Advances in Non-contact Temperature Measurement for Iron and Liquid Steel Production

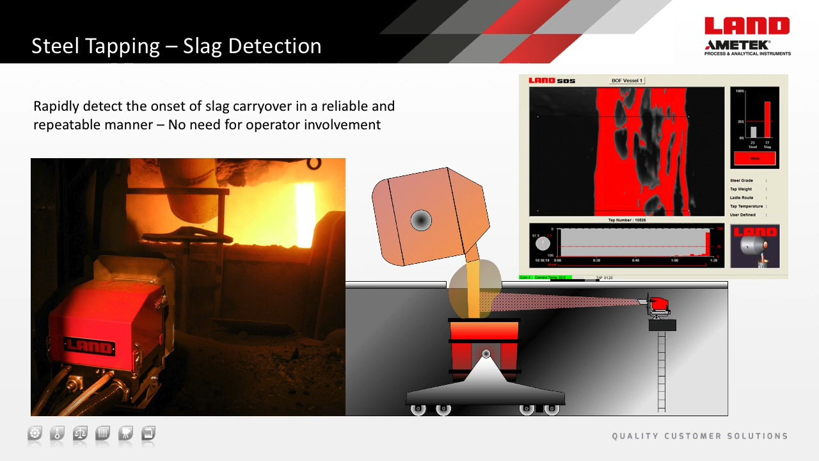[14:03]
and the selected operating wavelength of the SDSE is able to view through films that otherwise make visual observation difficult or impossible. So there we have it.